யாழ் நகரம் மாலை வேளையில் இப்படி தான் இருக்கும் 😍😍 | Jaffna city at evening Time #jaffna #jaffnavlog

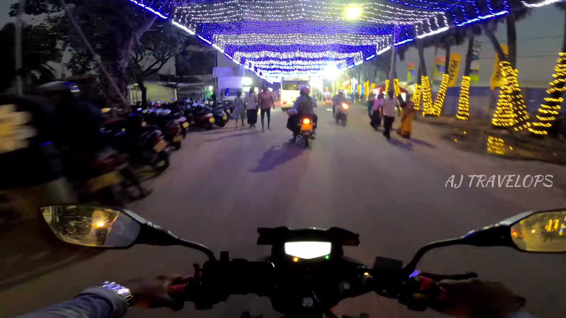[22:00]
ரொம்ப அழகாக இருக்குது தானே இதெல்லாம் பார்க்குறதுக்கு இந்த இடம் அப்படியே. பாருங்க, பாதுகாப்பு உத்தியோகத்தர்களும் இதில் கடமைகள் ஈடுபட்டிருக்கிறாங்க.
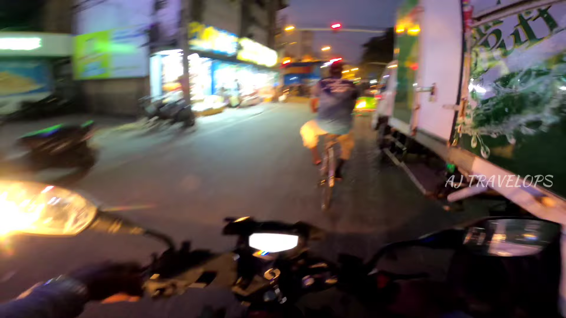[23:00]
இந்த இடங்கள்ல எல்லாம் கருவாட்டு கடைகள் தான் இருக்கு பாருங்க.